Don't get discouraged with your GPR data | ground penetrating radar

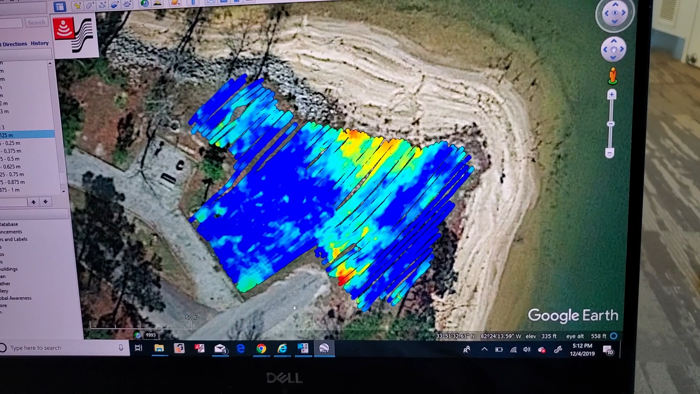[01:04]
squared responses that may have been buildings or rooms in a fort. And so we collected these data with a GPS integrated with the GPR and you can see the lines here.
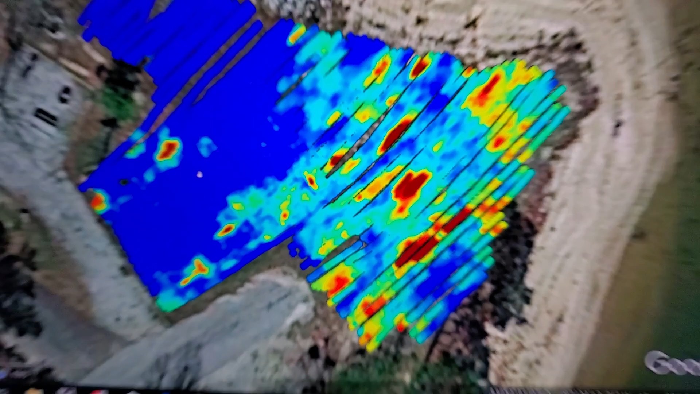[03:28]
that is indicative of what we would expect for this time period in this location and right size, right shape.